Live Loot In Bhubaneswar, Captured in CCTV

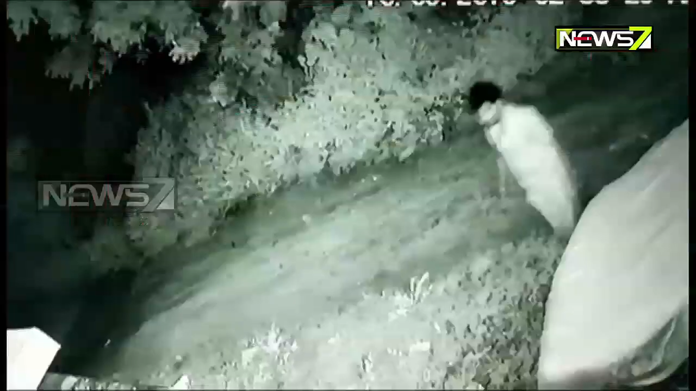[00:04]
क्यामरा रे चोरो, राजोधानी भूबनेशोर रे केमीती चोरो माती चोंती ता CCTV क्यामरा रे धरा पड़ी छी, चोरी उद्ध्यम मारी छी, तबे केमीती चोरी पाई उद्ध्यम होतला ता देखन्तु,
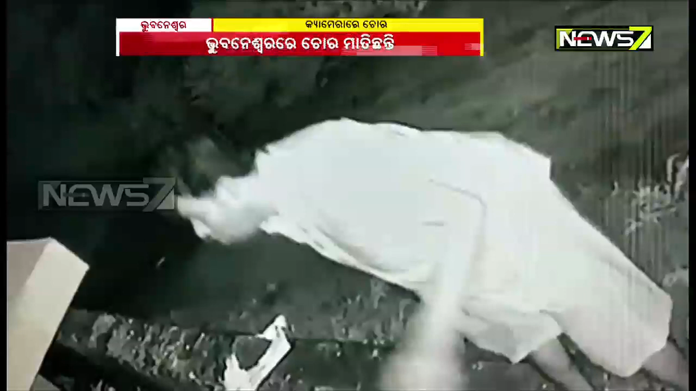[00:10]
सिसुपल गण सक्ति नगर रो घटना, कतकली राती साढ़े दुई डर स्ताने सुकान्त कुमार महापात्रंक क करे दुई जुन चोरो पसिवाकु उद्ध्यम करी थिले, घर पाचेरी डेव्याकु चेस्टा करी थिले, पावी थिले घर लोके सोई पड़ी छुनती, आ गुरुमध्य तांका घरे चोरी करी सफलो हुई थिले,